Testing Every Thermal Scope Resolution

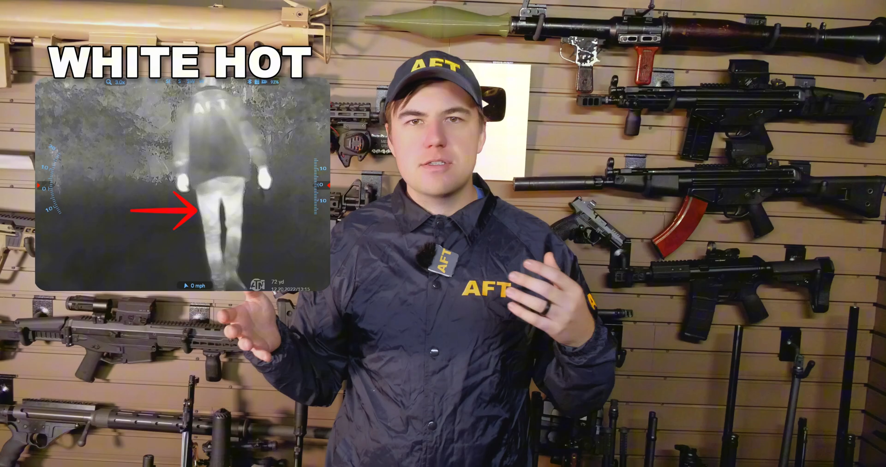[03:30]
For example, one of the common color palettes is white hot, where the higher temperature something is, the more white it appears on the screen. Colder stuff is more black. Thermal technology is different from something like a PVS-14 or night vision device.
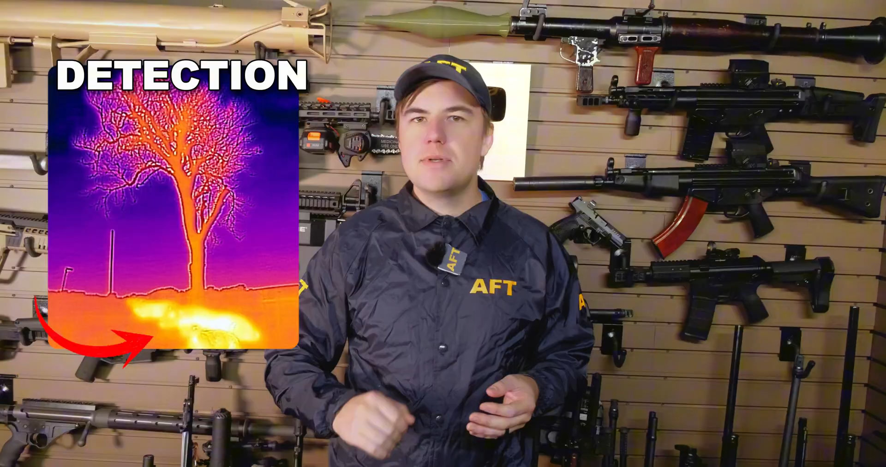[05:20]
Recognition is when you can tell what type of object something is. That is a person next to the tree. It's not a deer.
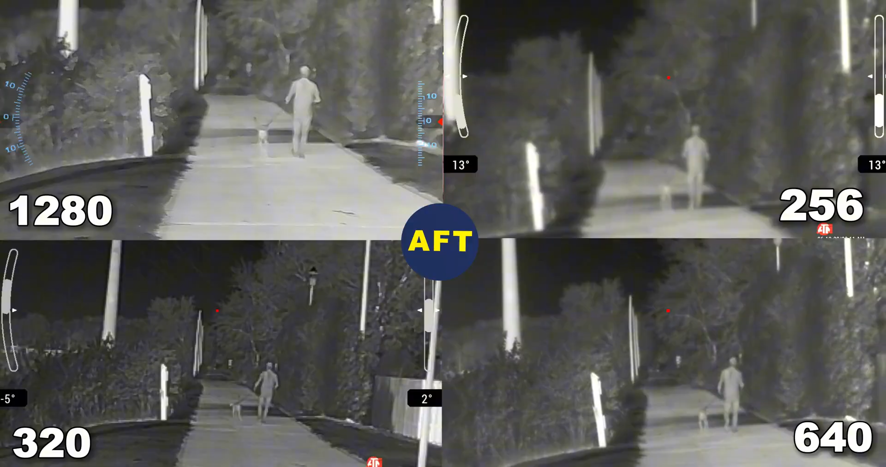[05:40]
To test this, I sent a friend walking their dog down a bike path. This let me keep a straight view on them the entire time and provide some additional bystanders for some more context at different distances.
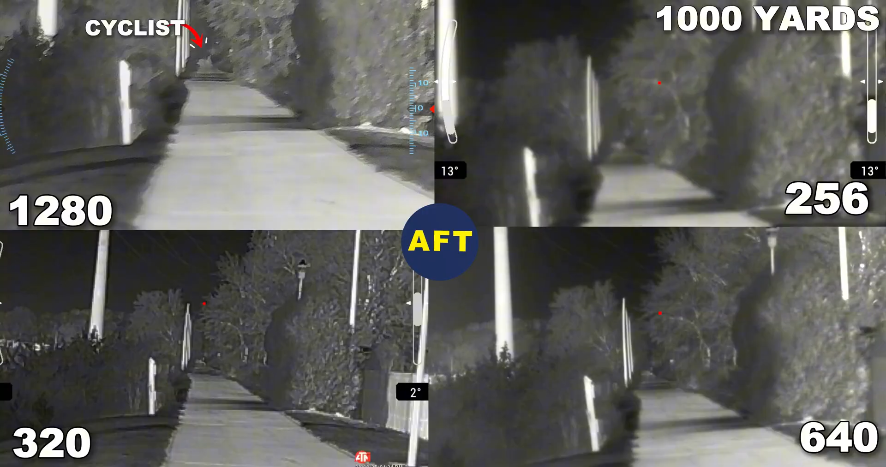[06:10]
What I found was that at a thousand yards, I totally lost him on everything, which surprised me.
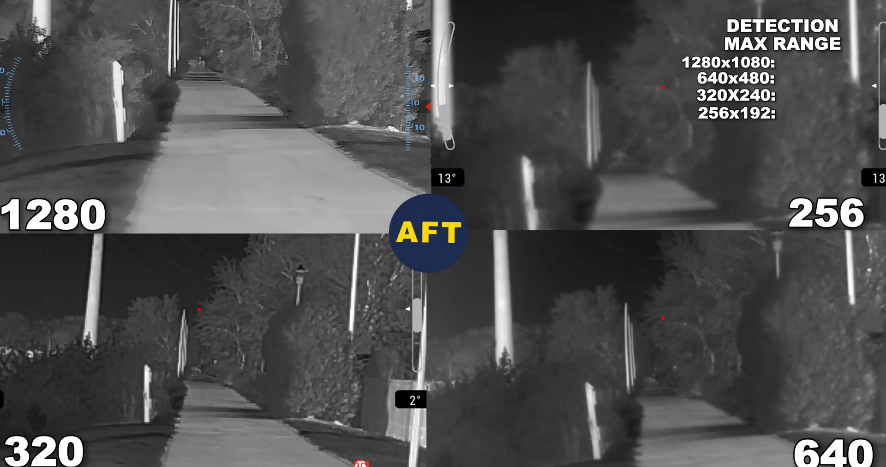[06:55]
The maximum range I could tell something was there and not just an environmental artifact was around a thousand yards with the 1280.
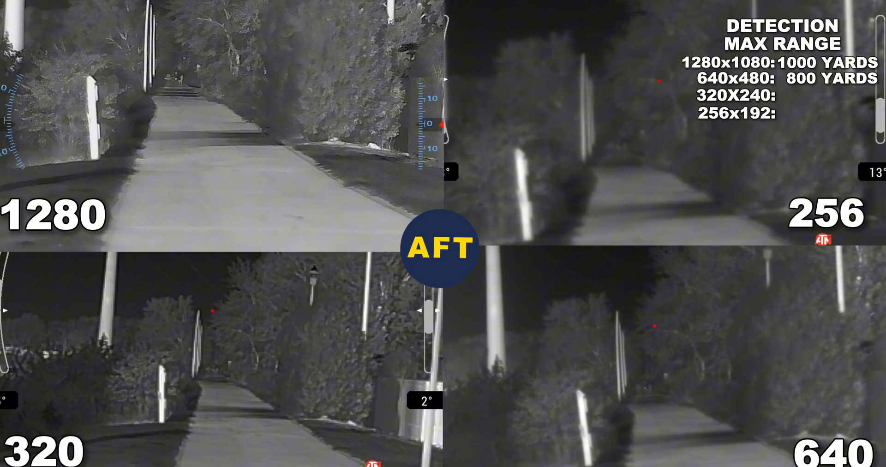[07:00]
At 800 yards, I could make the detection with the 640. The really big jump came between the 640 and the 320. At the lower 320 resolution, it took until 300 yards for me to make that detection.
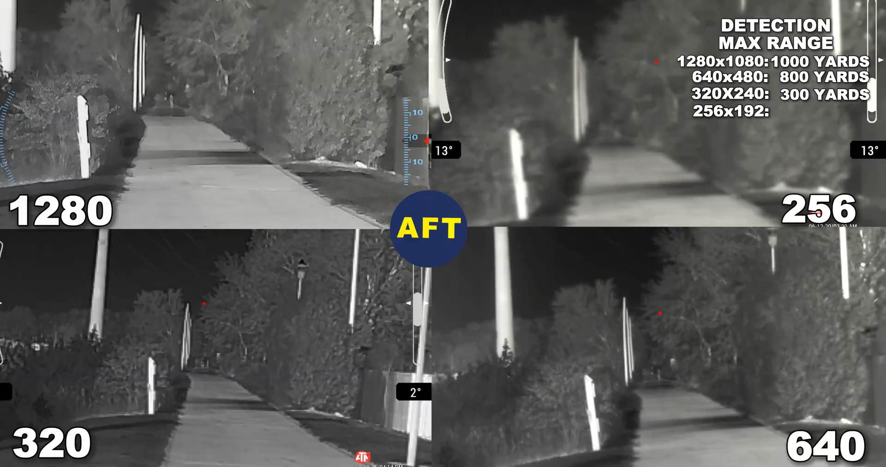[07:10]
And the 256 for me to even know that there was a blob there was around 200 yards. It really surprised me how close something had to be, especially at the lower resolutions, to even detect it.
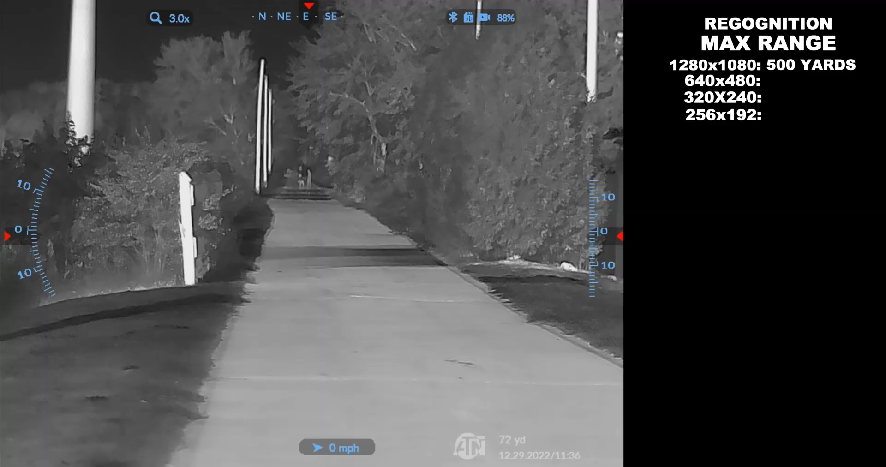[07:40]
The 640 occurred at 300 yards. The 320 occurred at 200 yards. The 256 occurred at 100 yards. Again, I'm just surprised how close these lower resolutions had to be to recognize what an object is.
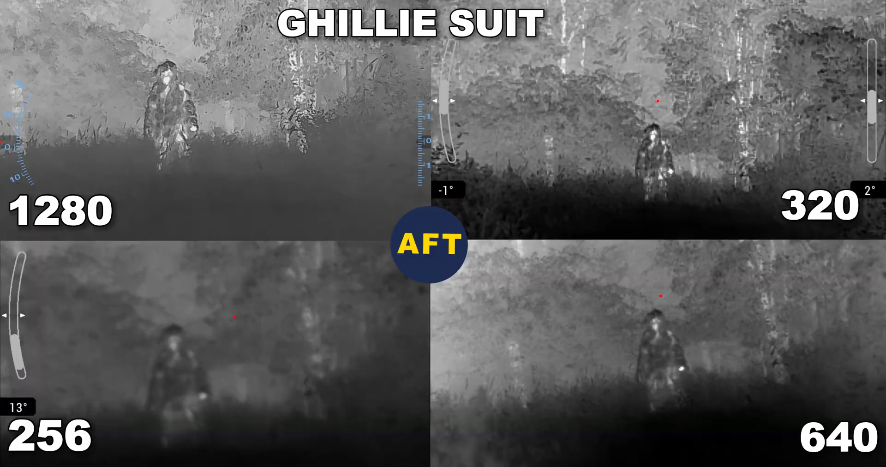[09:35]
The cigarette showed up in the thermal.
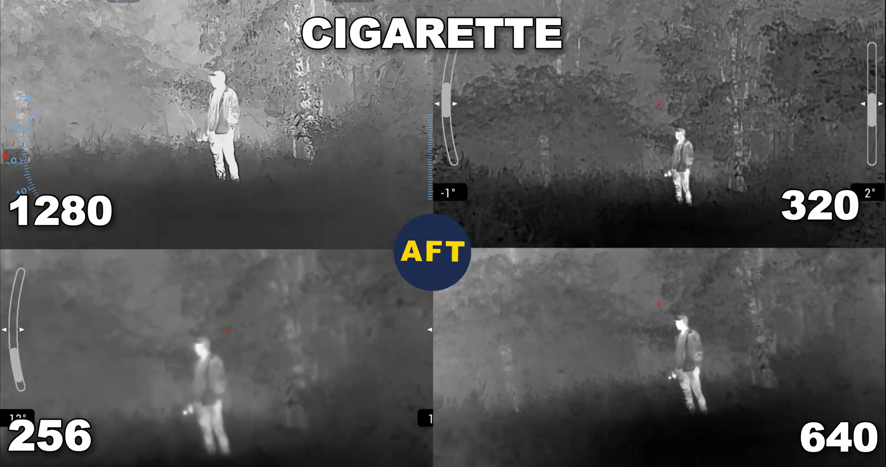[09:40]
You can see it better on the higher resolution. If you've never looked through smoke with a thermal, I definitely would recommend giving it a try.